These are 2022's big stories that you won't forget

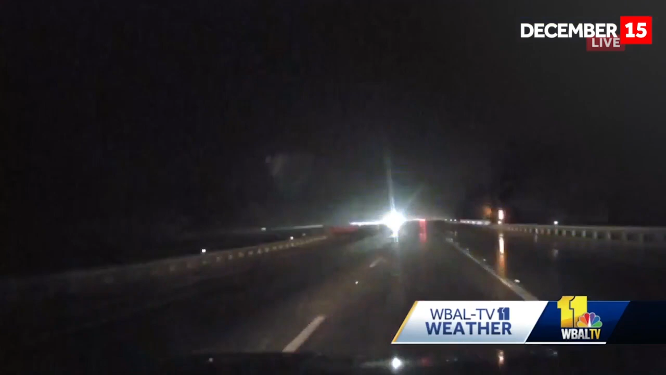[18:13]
We've also seen some icicles hanging from some of the guardrails. So definitely some evidence of some icy conditions out there. Like I said, right now, the rain is coming down a little harder than what we've seen probably in the past hour or so. The roads are wet and they're slick. Watch your speed and be cautious. Even though you might not be able to see icy spots, sometimes it's hard to identify. So you just want to be careful just in case.